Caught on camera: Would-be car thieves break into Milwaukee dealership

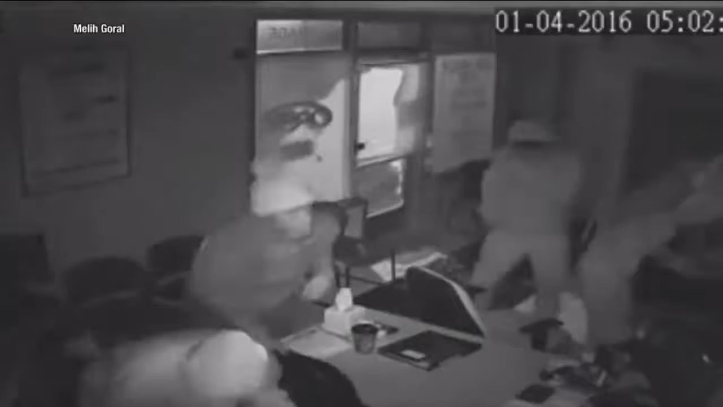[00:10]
live from south 29th and burnham street with that smash and grab caught on camera julia